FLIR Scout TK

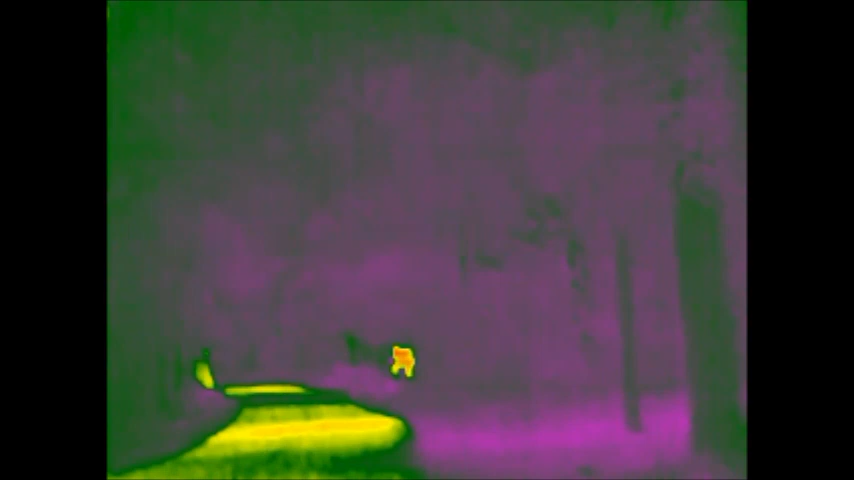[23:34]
The FLIR. Okay. So, we're going to look at the FLIR.
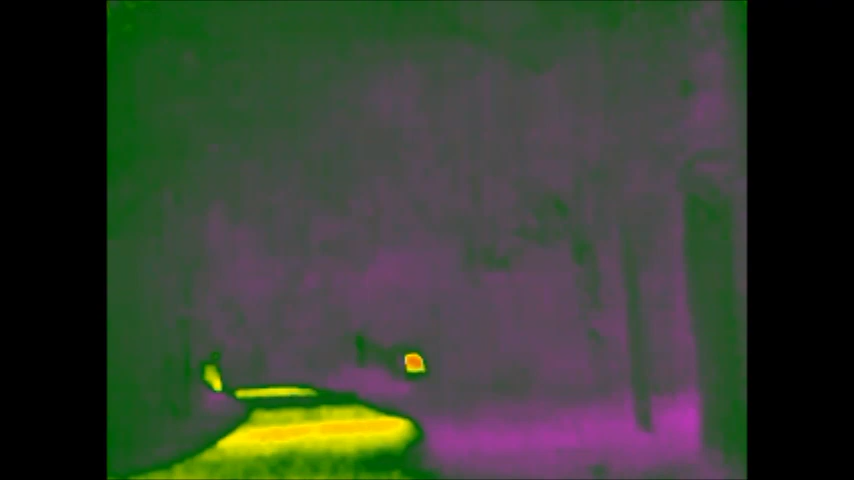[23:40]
This is the color wheel, and once again,
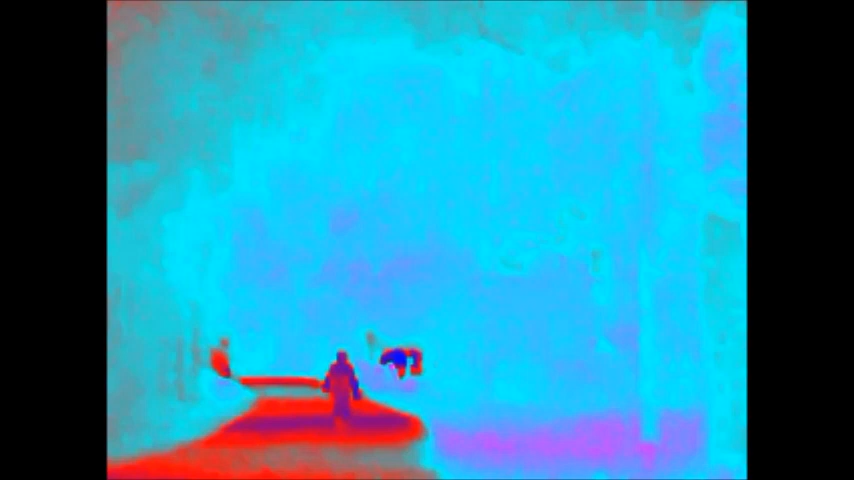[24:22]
but once again, I like to reiterate 33 yards, 55 yards, 85 yards, and 103 or 105. I can't remember the last one.
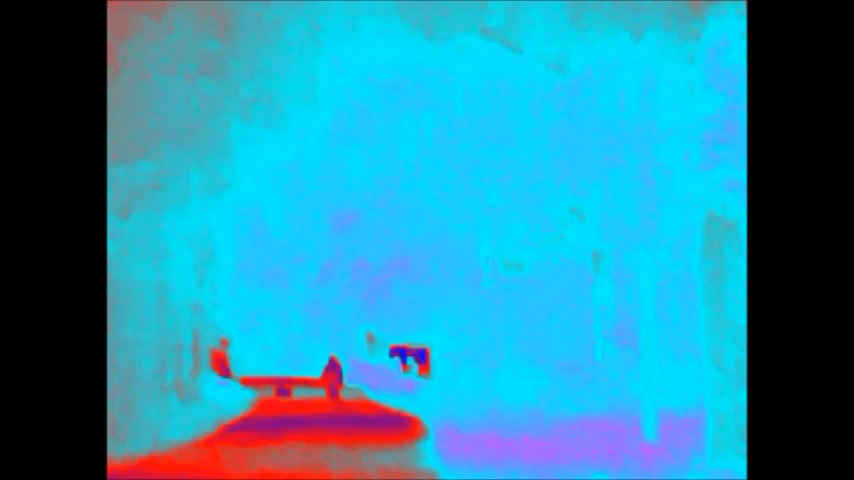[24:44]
We'll say 103. Psycho-argument, which is where the horses have been.
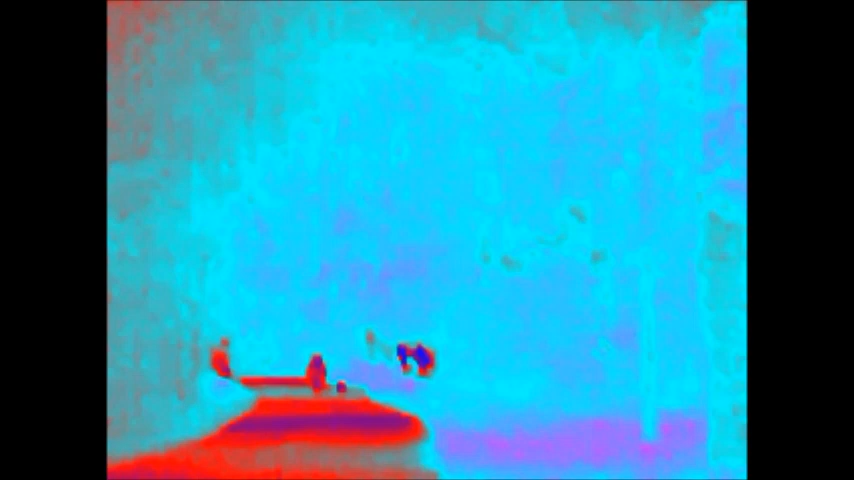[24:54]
I just wish the playback was as good as it is if you're looking through it first-hand.
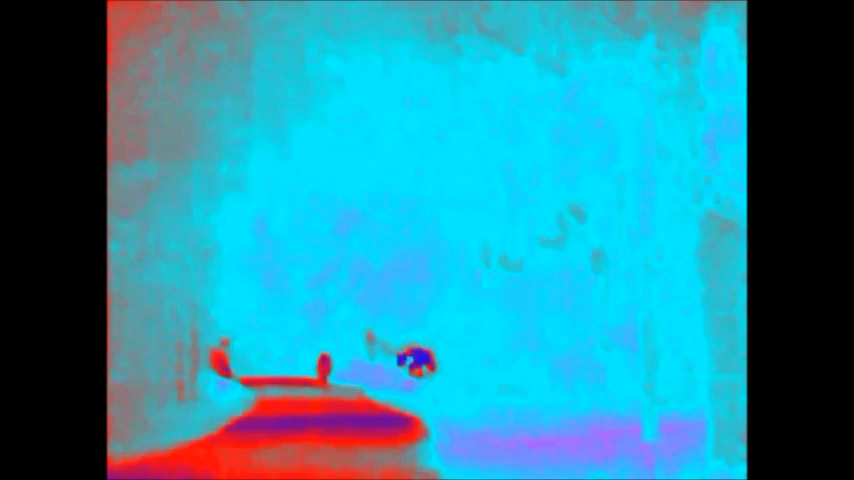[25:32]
And you also have your brightness setting as well, and a little dial that you can move it up and down to kind of focus to your eye.
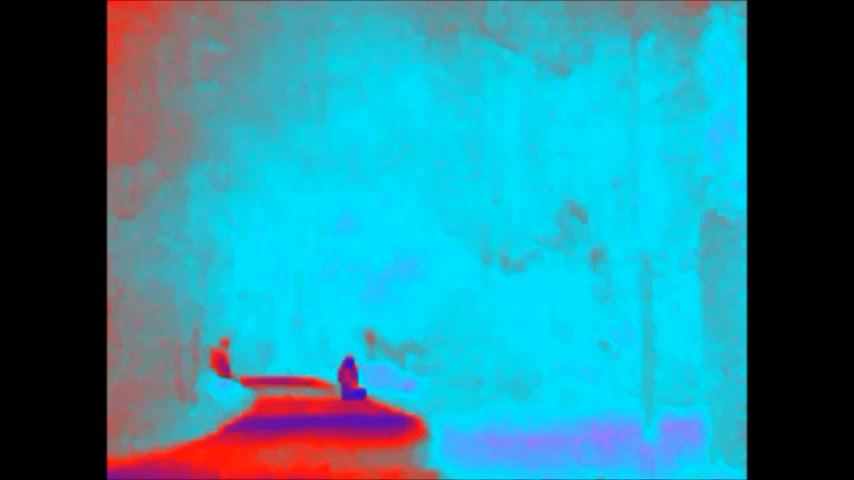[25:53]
It's no magnification, but it kind of focuses, and where I'm the only one here, the camera's looking out. I can't dial it in, so I mean, it is what it is. Let's say a human was back here actually looking through it.
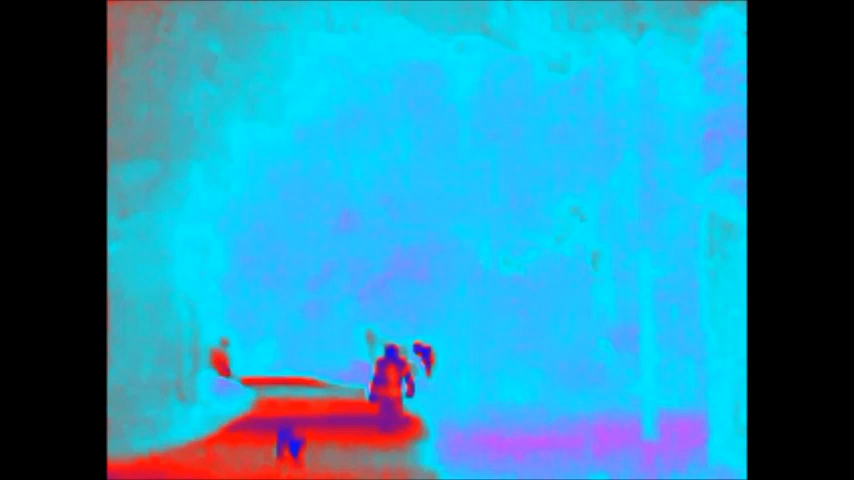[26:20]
You could possibly dial it in just a little better.
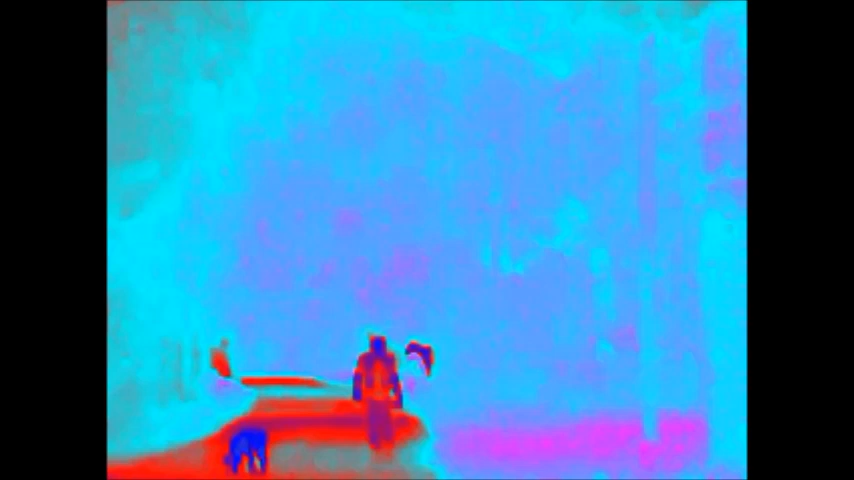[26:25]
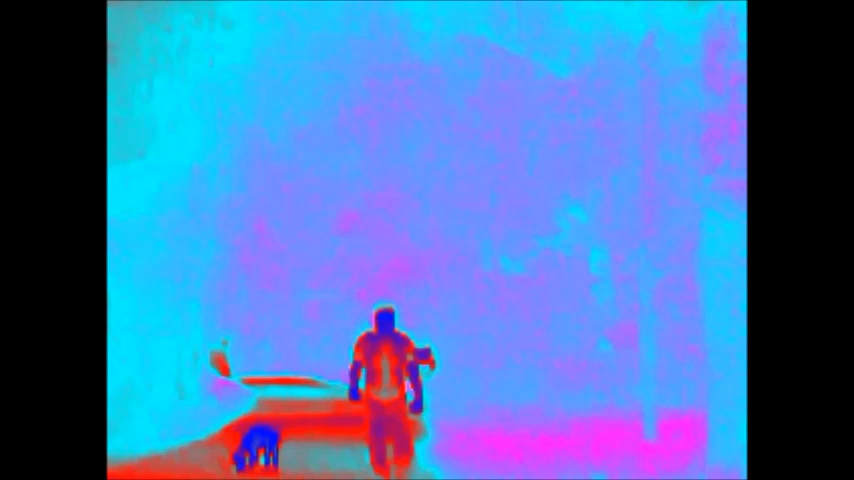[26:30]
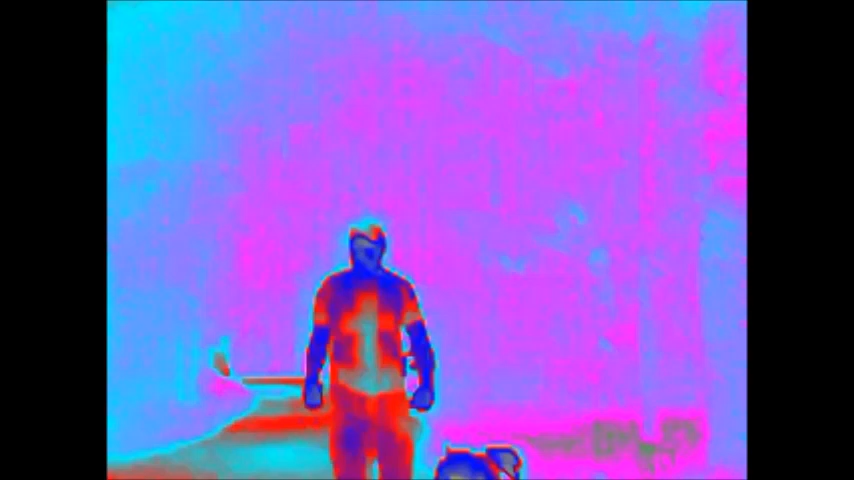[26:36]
And obviously, if I wasn't in the road, if I was over in the dirt, it would definitely do it a little different.
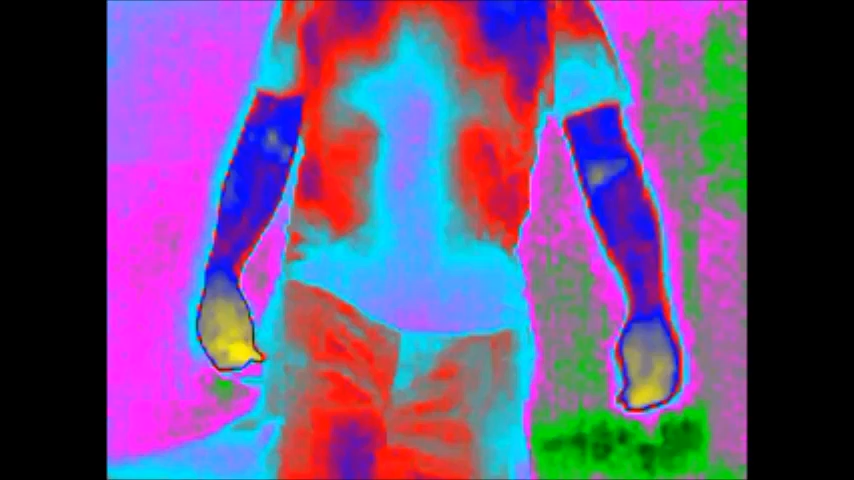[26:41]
I did not take that
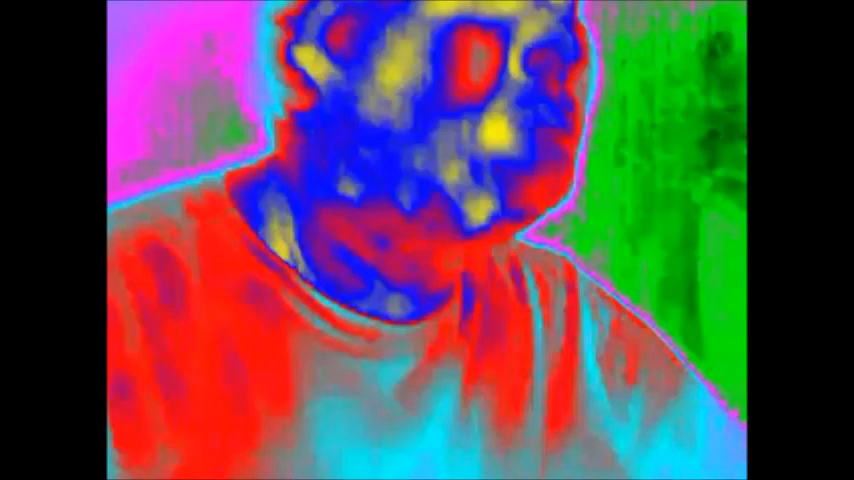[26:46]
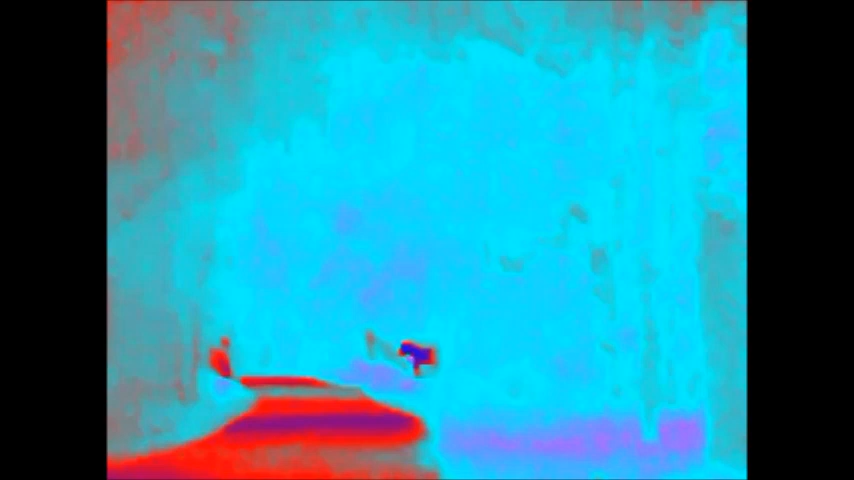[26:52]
consideration. And this is at night. This is like at 12 at night.
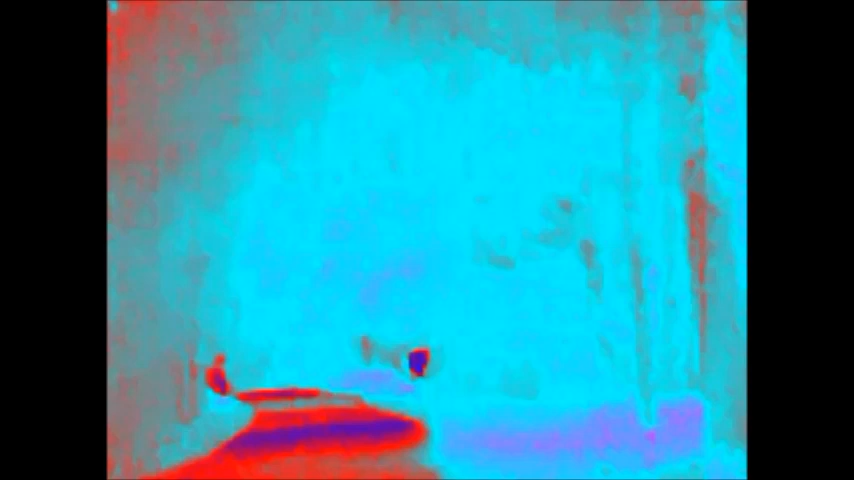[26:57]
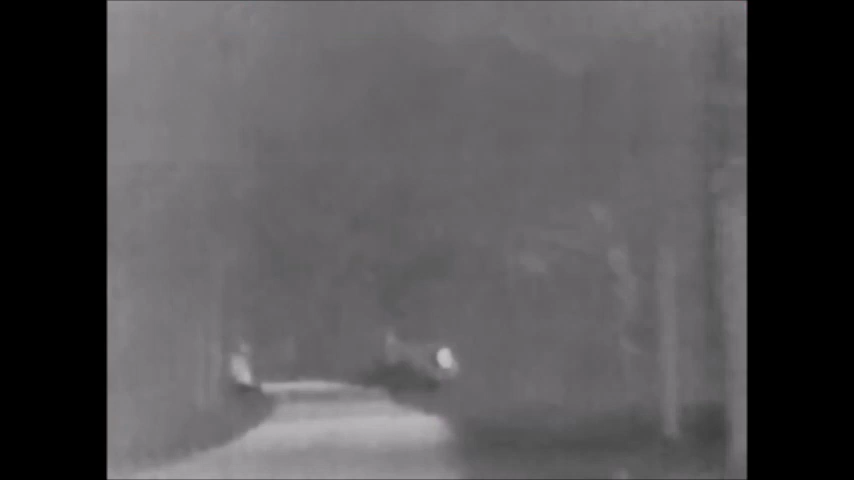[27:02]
Back to white hot, black hot. Insta alert.
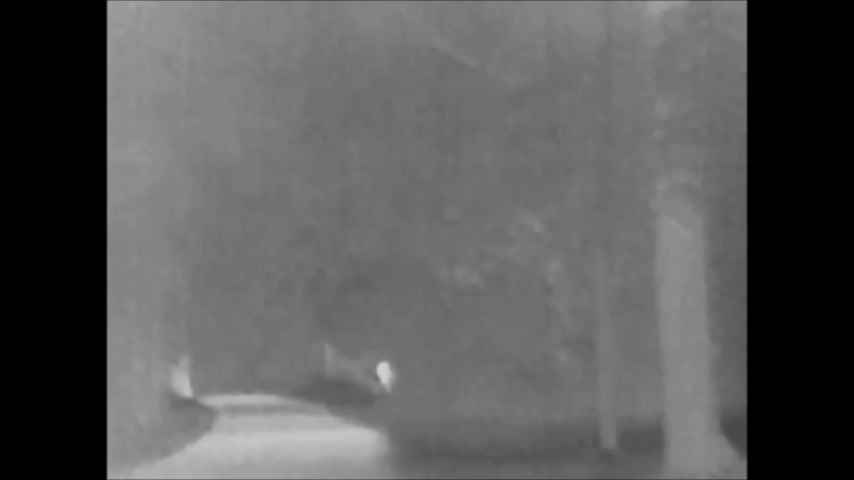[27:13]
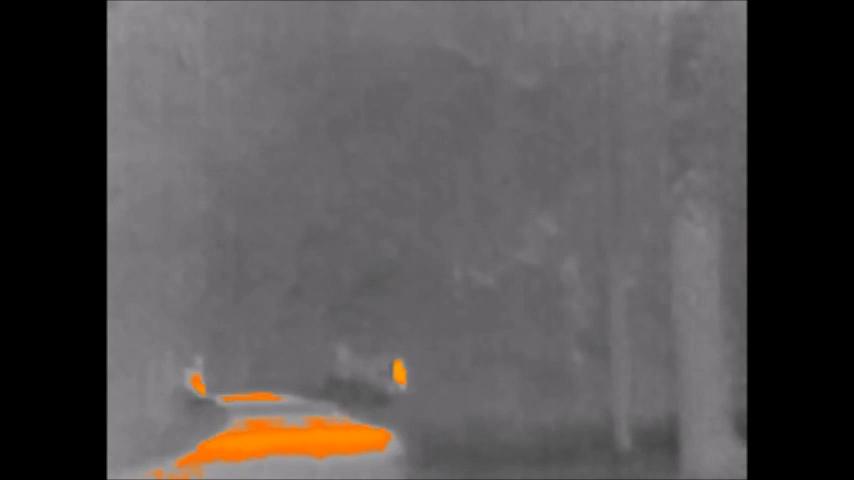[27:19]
Great one, fire one. And then. Great one, fire one. And then. Great one, fire one. And then. What you're looking at here is iron.
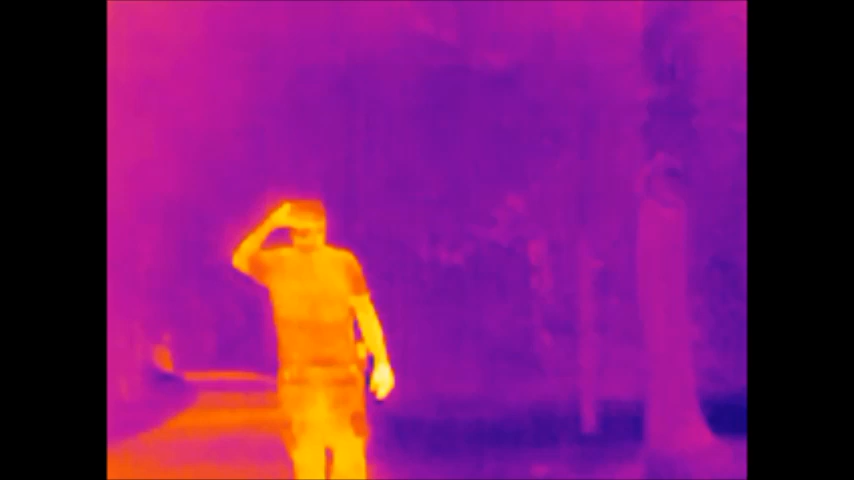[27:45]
And this one I go well beyond 100 yards. It's like a buck 50 is what I go down to because I go down to my dad's driveway. And on the camera, it just kind of, you know, it's just, you lose everything in the 50 range, 50 yard range.
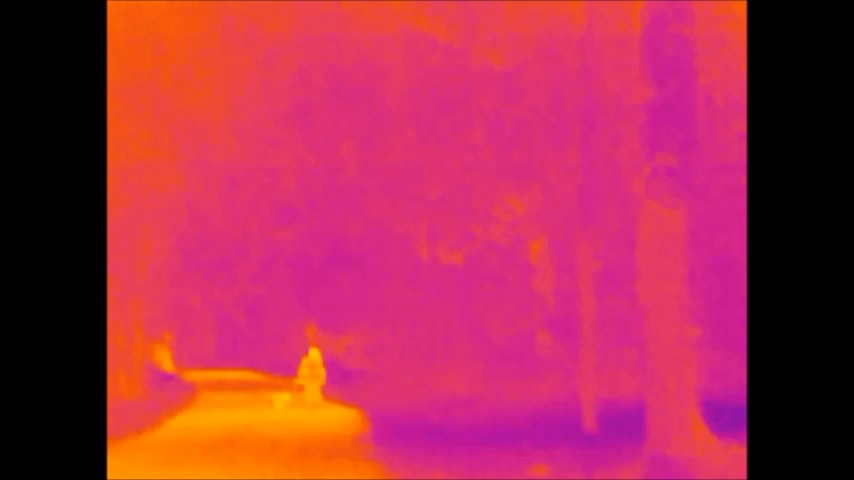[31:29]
know it blocked him but I don't know how long it would block him for you you know he had his little kid to cover up in mud and it did wash him out you couldn't see come